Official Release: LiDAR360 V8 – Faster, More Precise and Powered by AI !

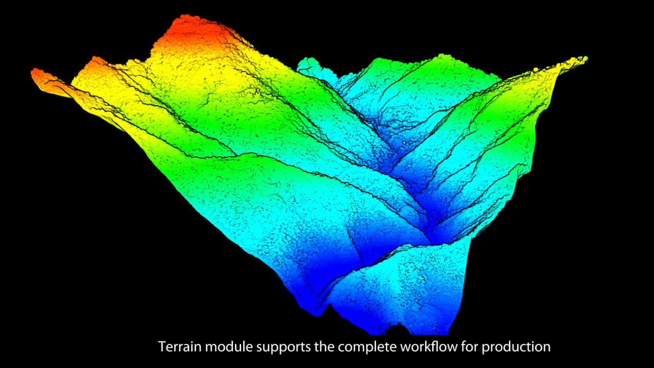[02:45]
Terrain module supports the complete workflow for production, checking and refinement of various terrain products including DEM,
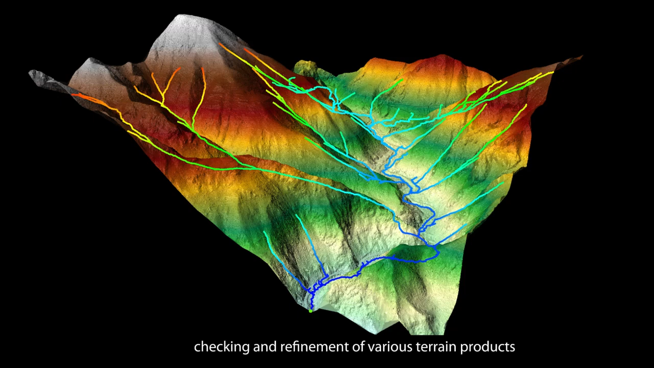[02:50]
contour and so on. 15 types of terrain products support terrain mapping, geological surveys applications.
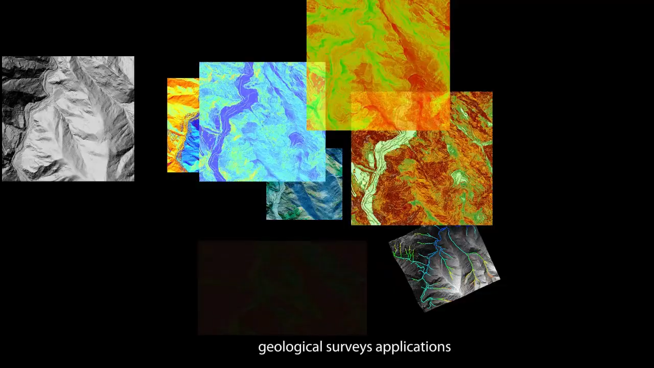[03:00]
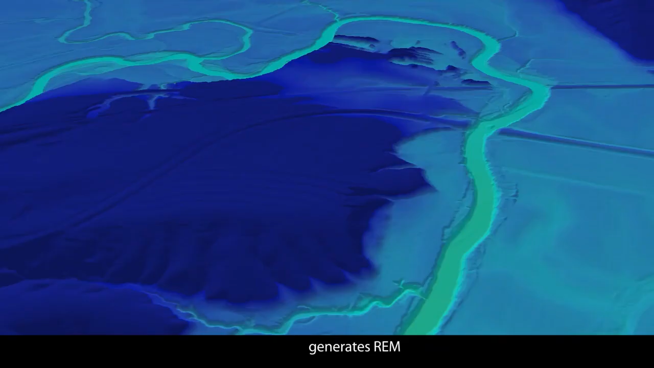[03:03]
Based on terrain data, generates REM,
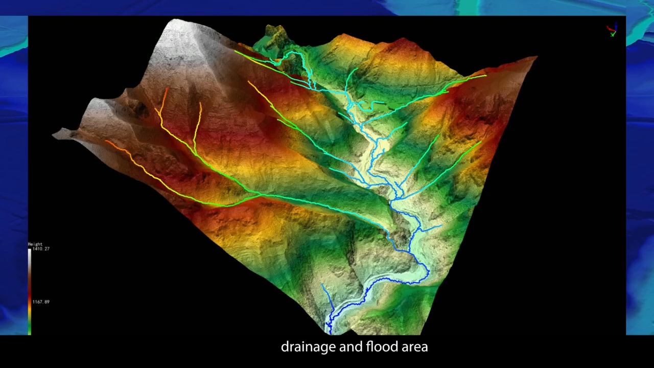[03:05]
drainage and flood area, aiding in hydrological applications.
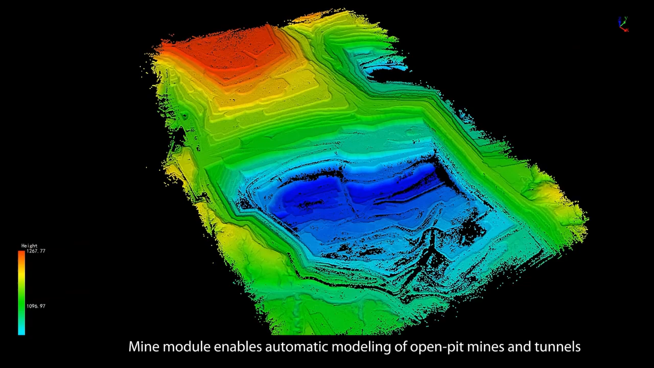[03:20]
modeling of open-pit mines and tunnels supporting digital twin development.
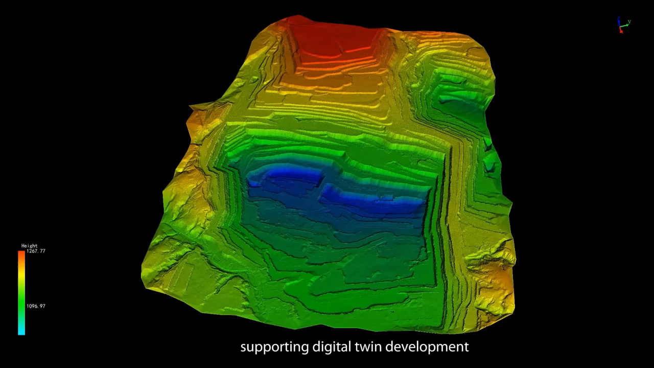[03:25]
Extracts crests and toes of mine slopes to analyze slope stability.
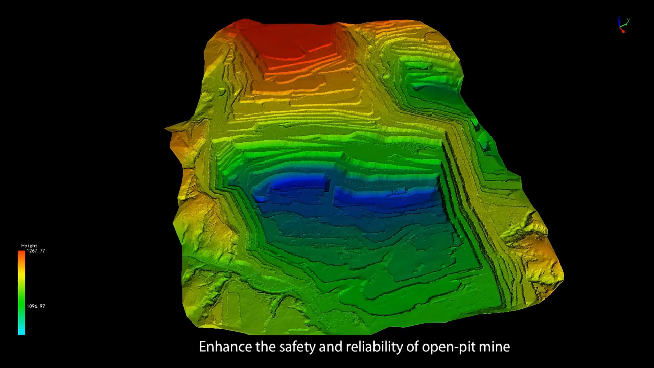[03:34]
Enhance the safety and reliability of open-pit mine.
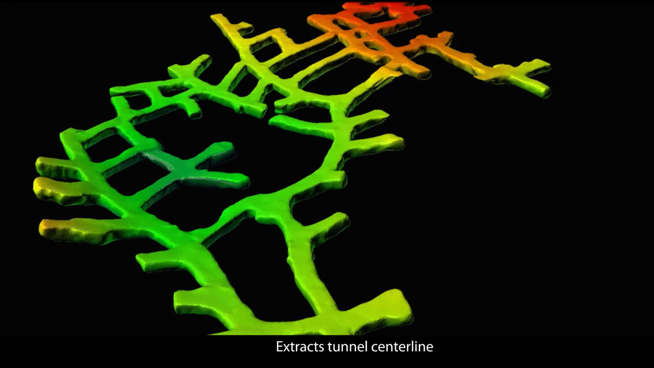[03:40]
Extracts tunnel centerline calculating backfill volumes, detecting deformations and over-under excavation volumes.
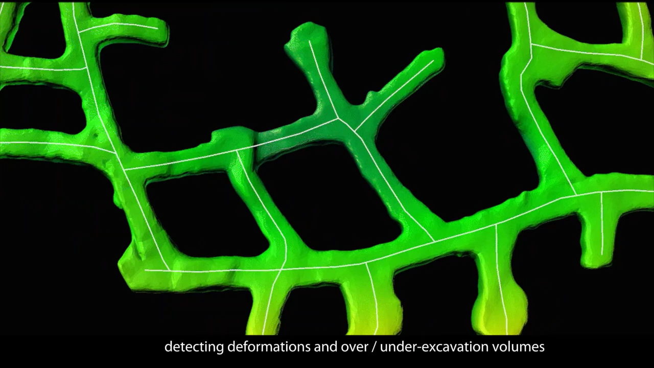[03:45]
Makes tunnel construction more precise and efficient.
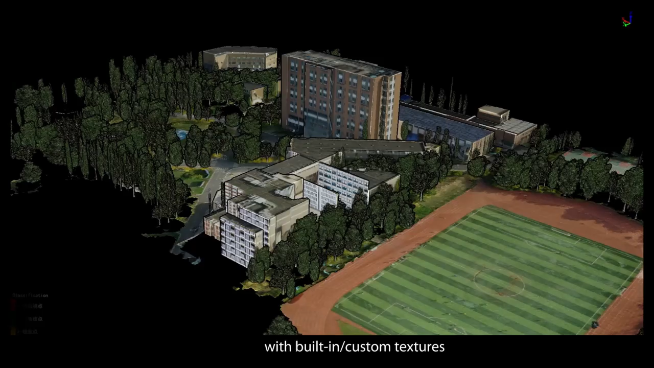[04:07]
Automatically texture by oblique orthophoto images with built-in custom textures to assist in digital twin construction.